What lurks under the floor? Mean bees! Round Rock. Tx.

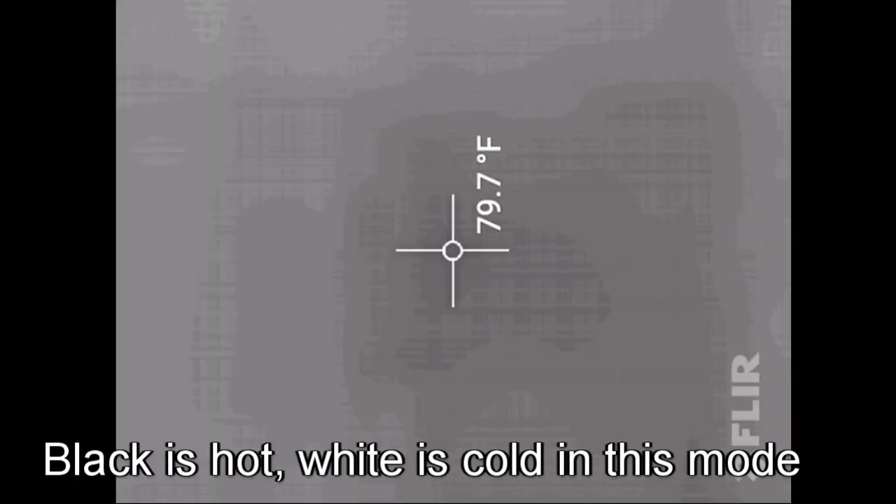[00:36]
On screen: spot 79.7°F
Look at the size of that. Oh, wow. That is where your bees live. Yes. So in order to get them, we'd have to go through there. Mm-hmm.
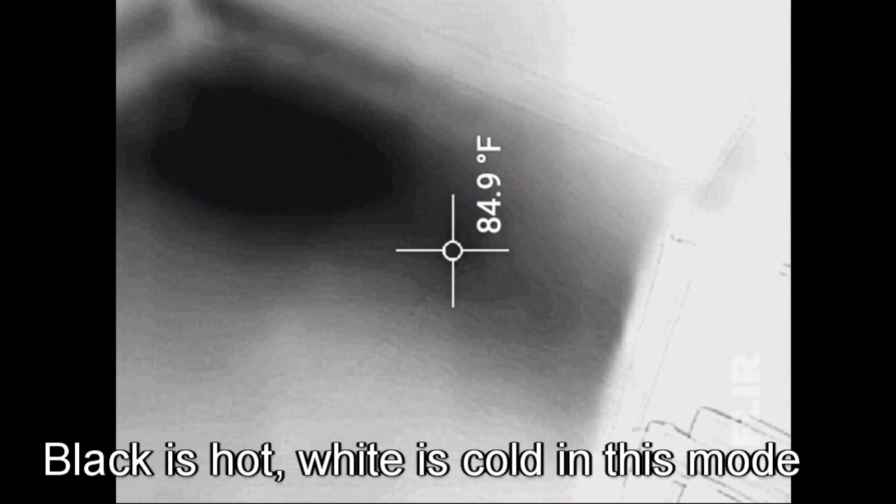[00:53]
On screen: spot 84.9°F
And it goes to where are we? Yeah, about to here. About to where that crease is.
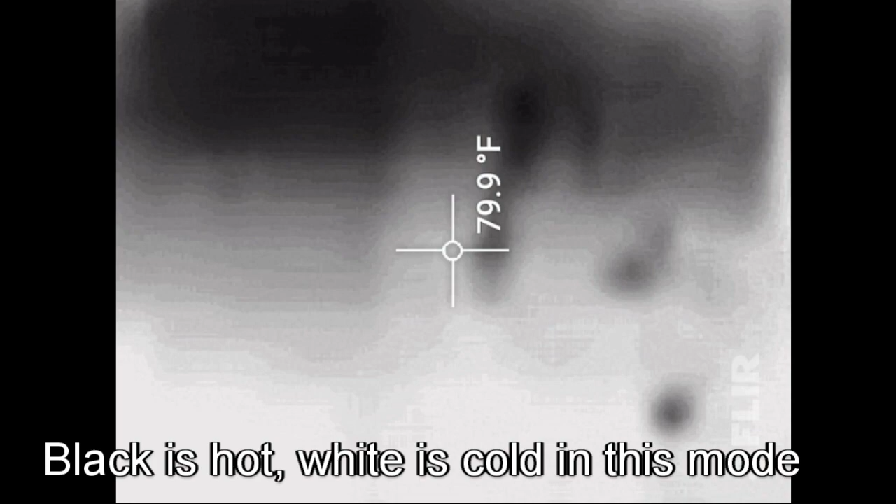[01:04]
On screen: spot 79.9°F
And I'm going to get another thermal today to see what's going on.
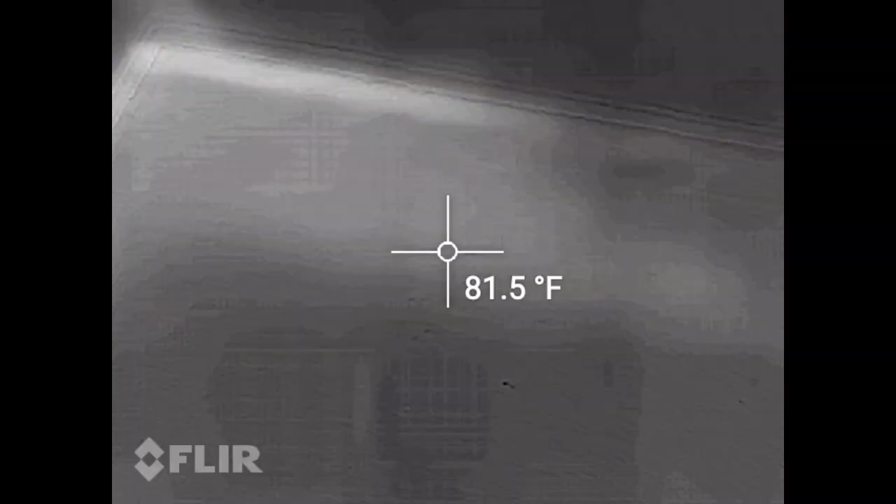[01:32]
On screen: spot 81.5°F
Look at that heat signature. Yeah. You can tell it's right along the floor joist here.
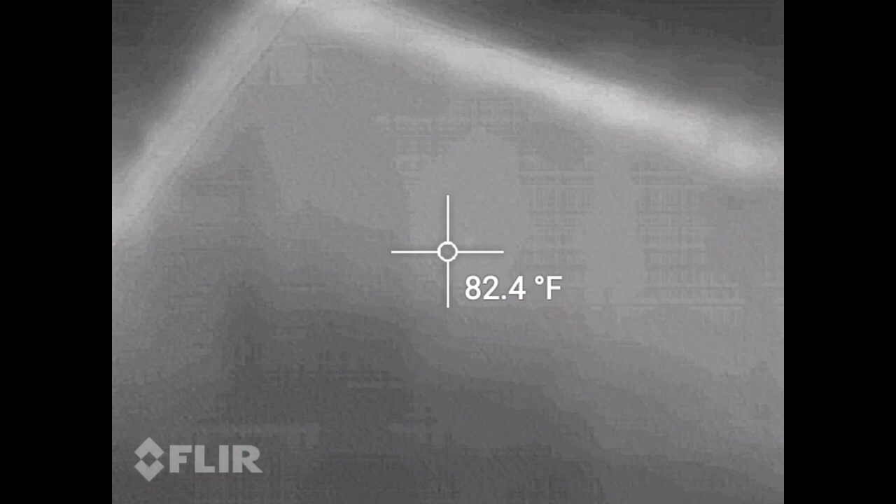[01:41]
On screen: spot 82.4°F
All right. Okay, so it's right here.
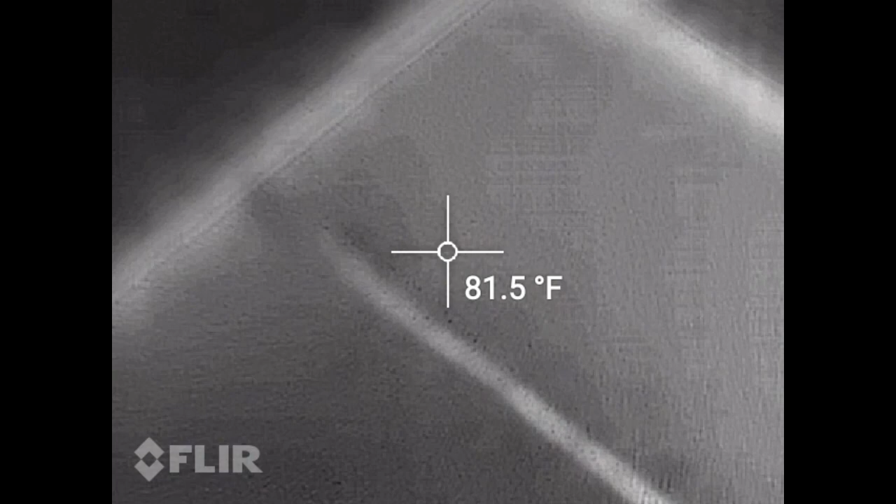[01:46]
On screen: spot 81.5°F
There.
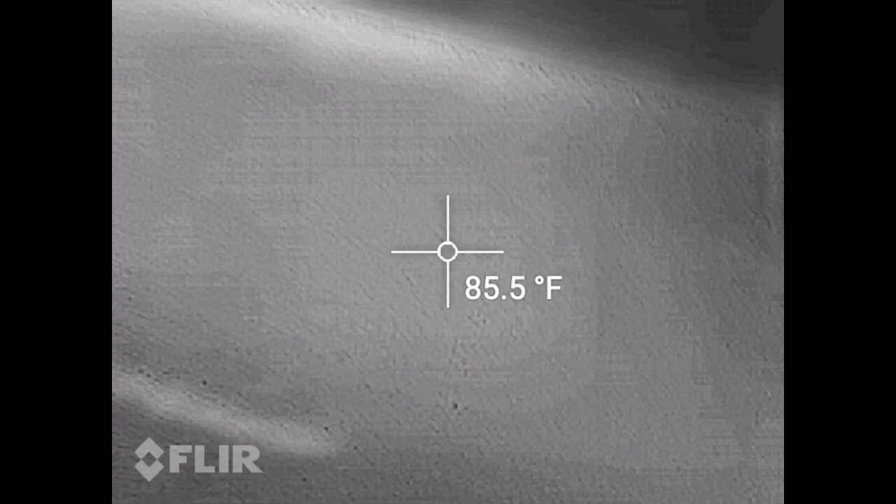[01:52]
On screen: spot 85.5°F
Two.
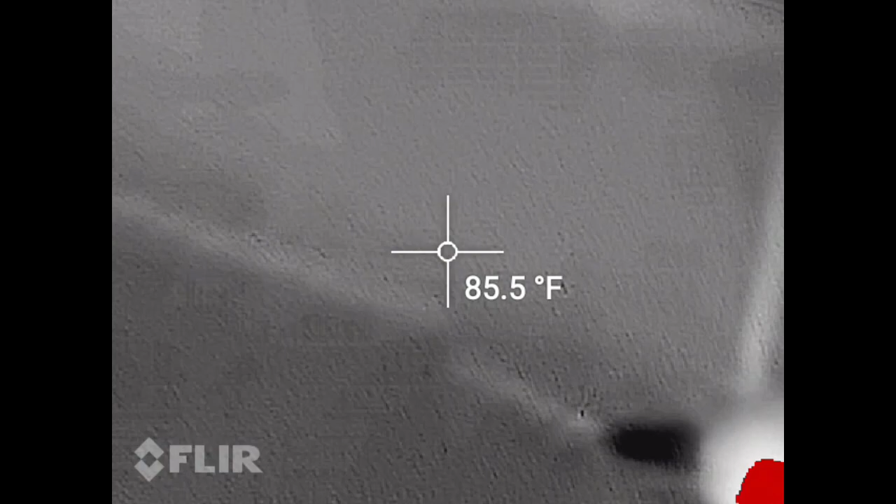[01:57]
On screen: spot 85.5°F
There it is. Is that your spot? So, we took off the carpet.
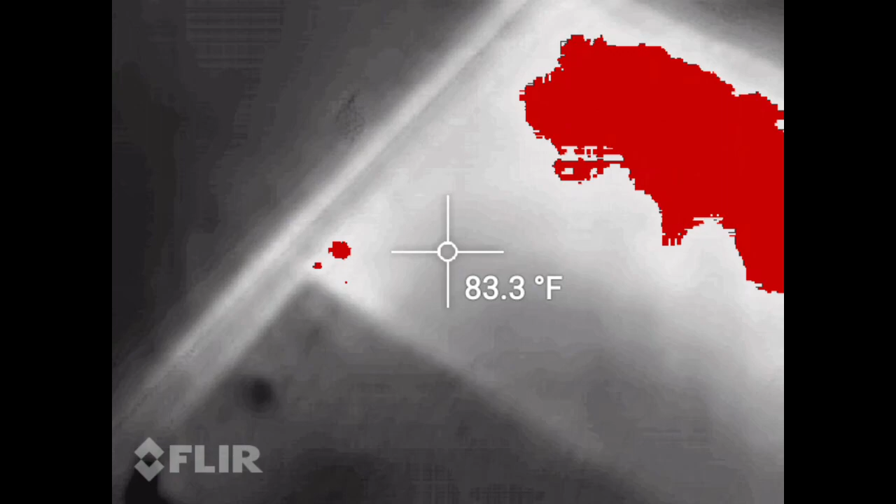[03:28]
On screen: spot 83.3°F
And you can see it's a lot more
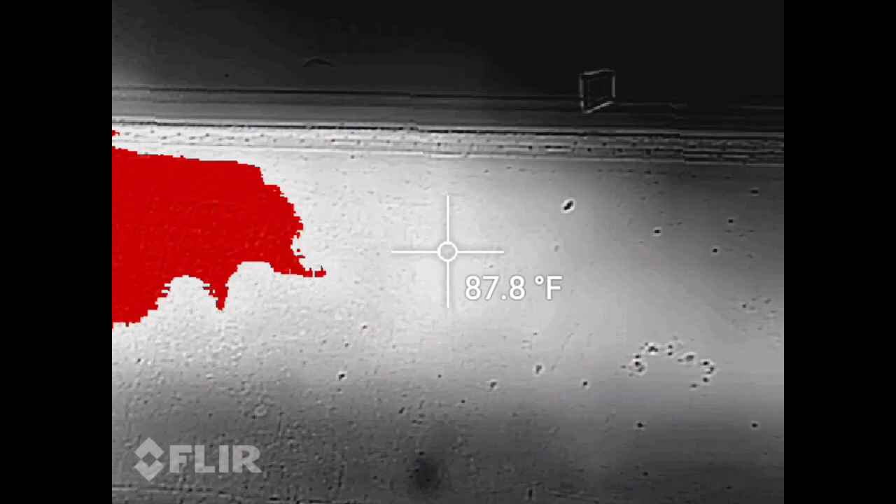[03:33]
On screen: spot 87.8°F
prominent, prevalent, obvious, whatever you want to say.
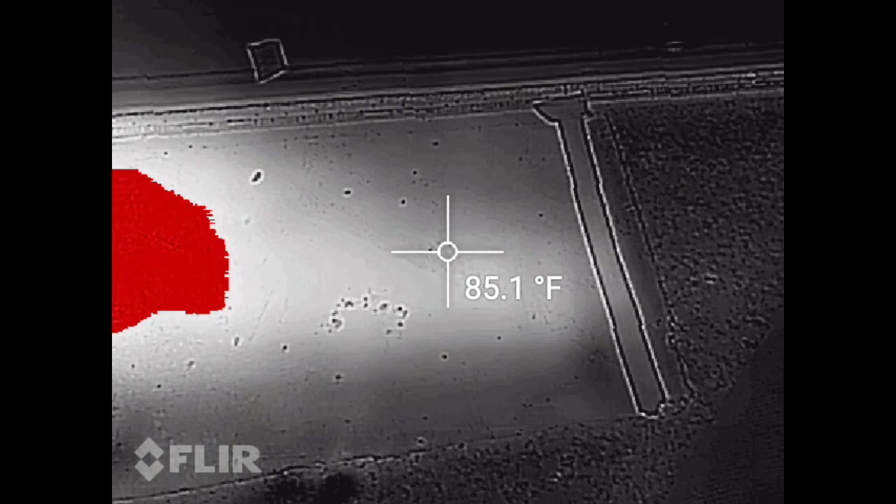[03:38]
On screen: spot 85.1°F
Seems to go back pretty far. That spot right there is where they were coming out.
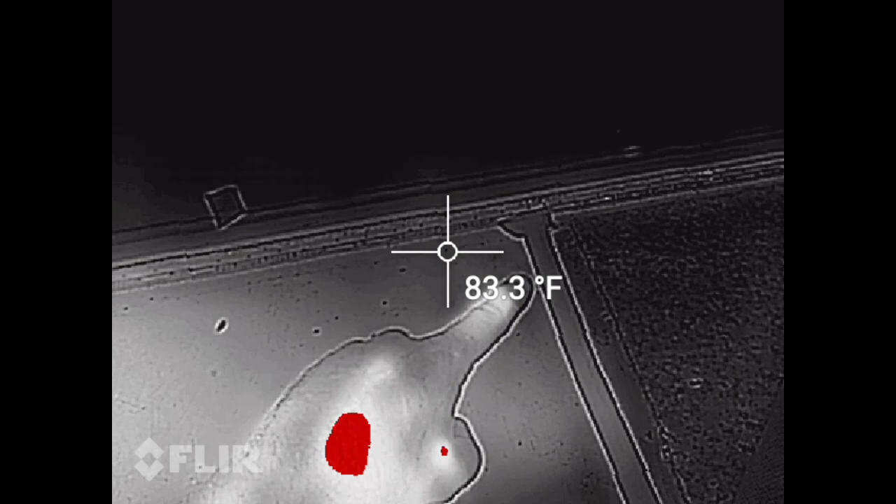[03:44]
On screen: spot 83.3°F
And that's tape that I put there.
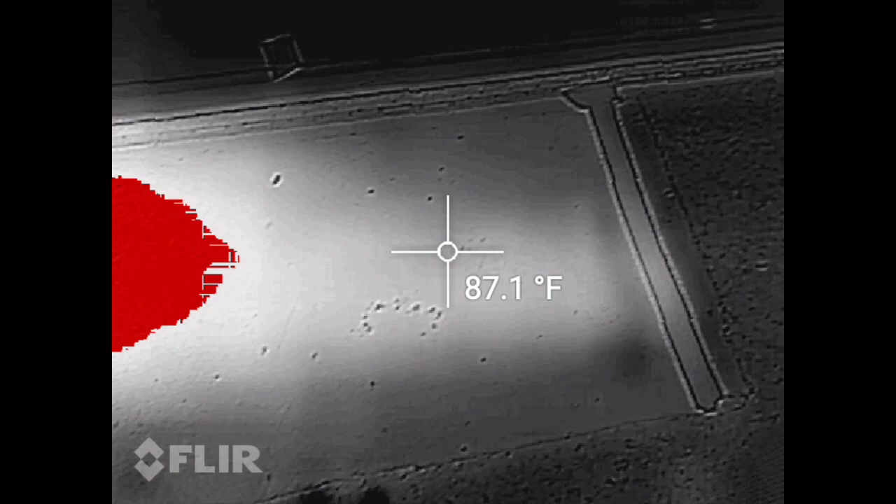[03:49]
On screen: spot 87.1°F
But it looks like the bulk of it is about there.